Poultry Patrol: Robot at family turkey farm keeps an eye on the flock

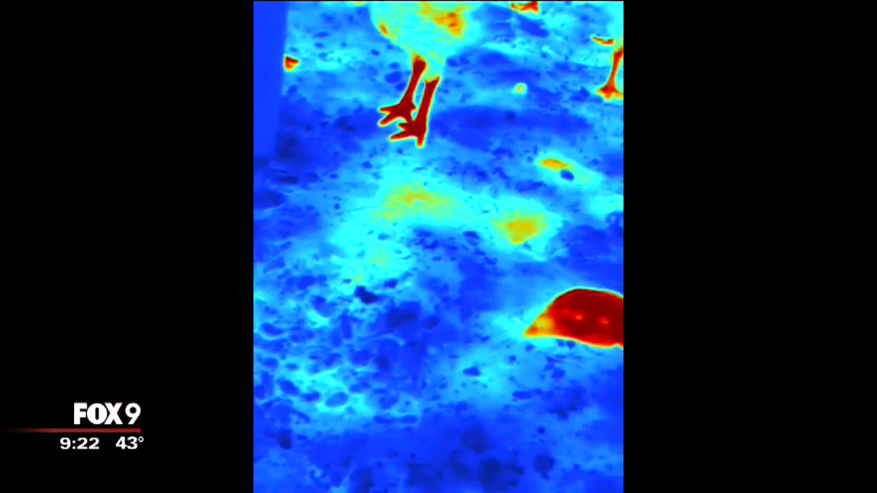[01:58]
With three cameras and an environmental sensor, the robot monitors conditions like temperature, humidity, and ammonia levels as it drives around.